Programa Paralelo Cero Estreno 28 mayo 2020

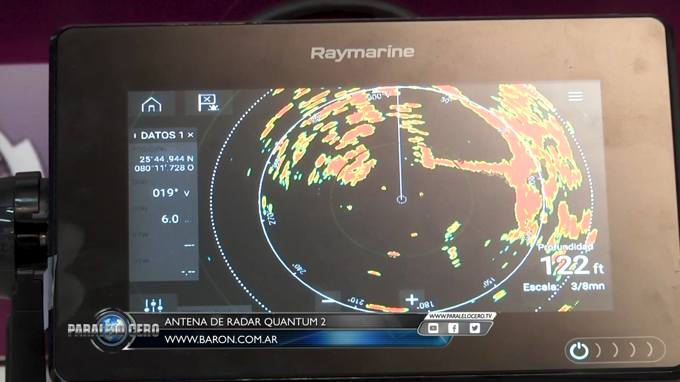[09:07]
Quantum 2 nos pinta de distinto color los objetivos que se acercan o que se alejan.